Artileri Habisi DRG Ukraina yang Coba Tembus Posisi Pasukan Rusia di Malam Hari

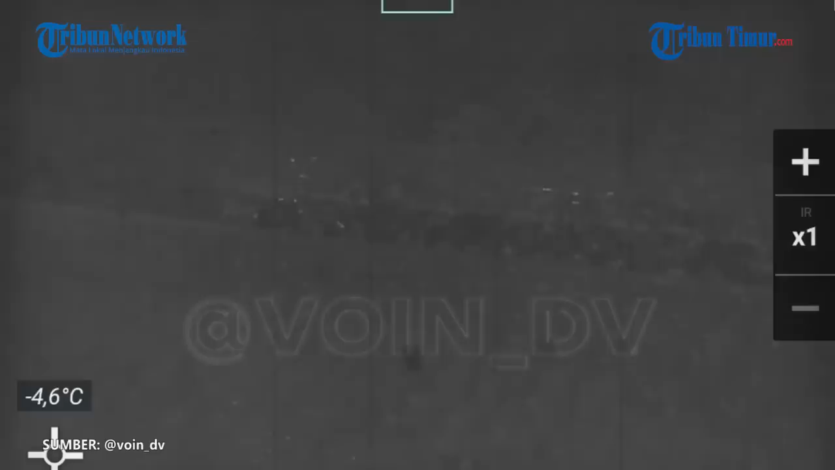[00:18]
On screen: spot -4.6°C
DRK Ukraina saat berusaha mencoba menembus posisi pasukan Rusia di malam hari.
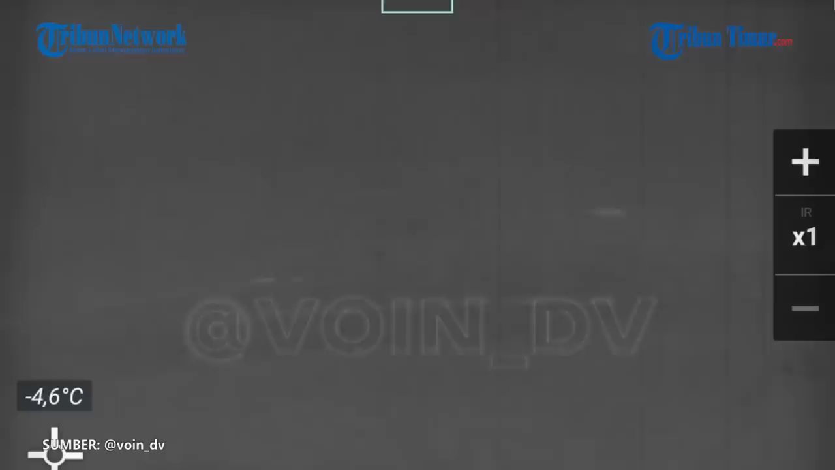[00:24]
On screen: spot -4.6°C
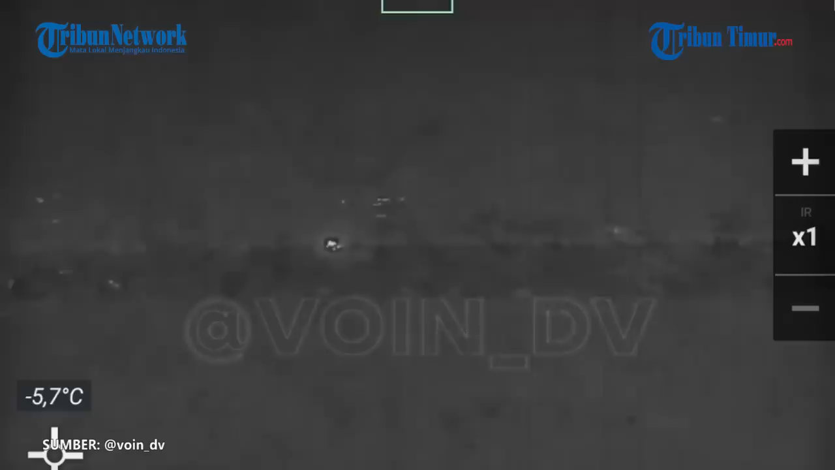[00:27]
On screen: spot -5.7°C
Rekamannya beredar di Telegram pada Rabu 22 Maret 2023.
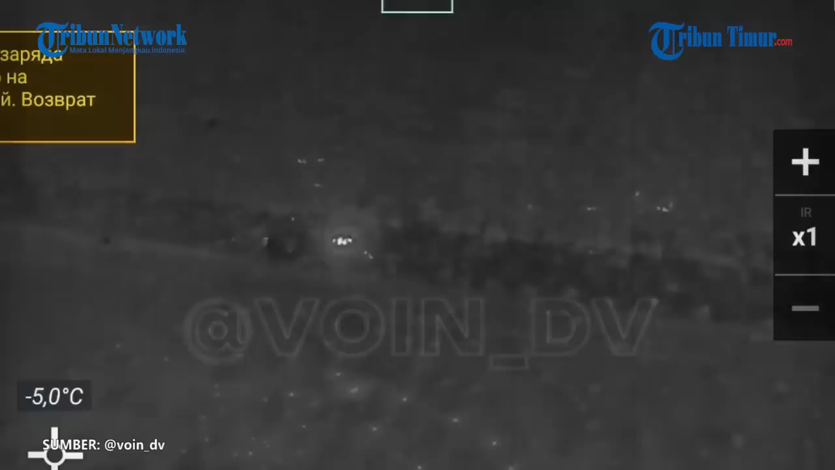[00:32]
On screen: spot -5.0°C
Dalam keterangan unggahan disebutkan rentetan peluru artileri Rusia tepat sasaran melibas sejumlah tenaga DRK Ukraina.
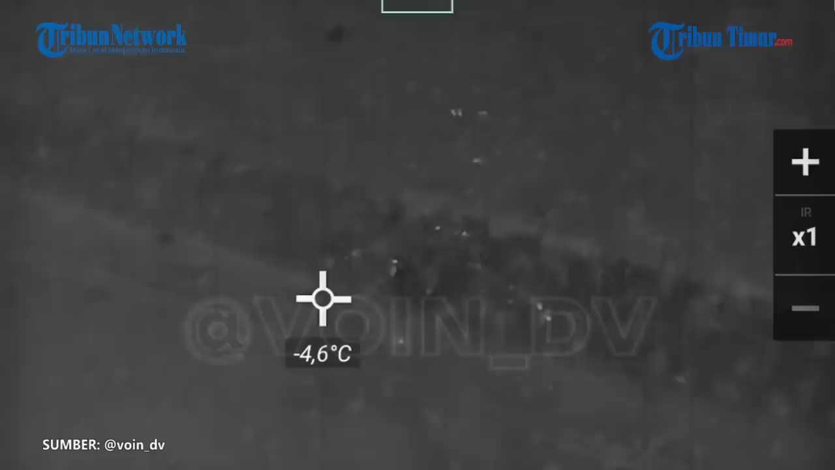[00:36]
On screen: spot -4.6°C
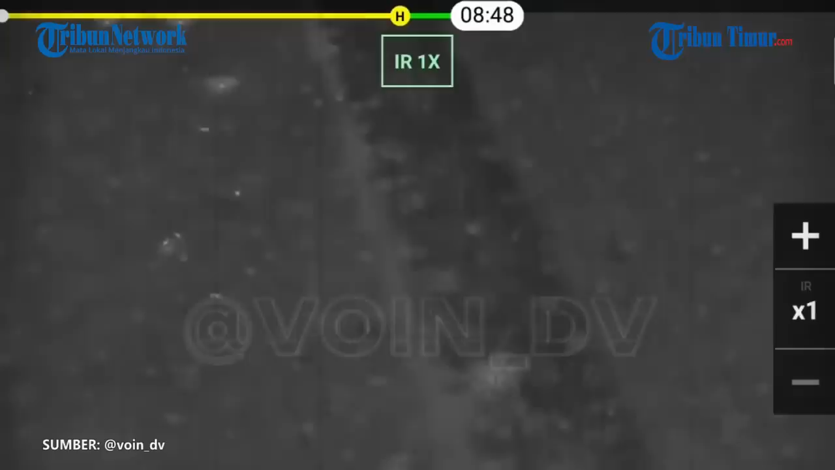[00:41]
Dampak serangan, ledakan dasyat hingga mayat pasukan Ukraina yang bergelimpangan terekam drone Rusia.
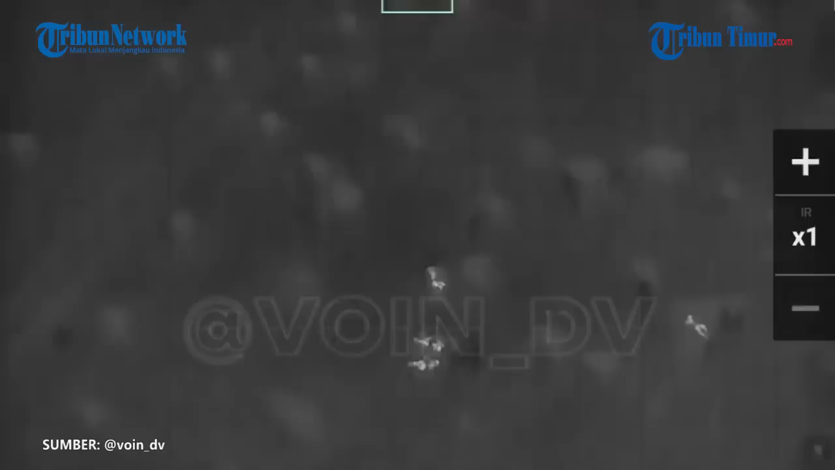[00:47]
Tenaga DRK Ukraina tampak tewas dengan luka di sekujur tubuh.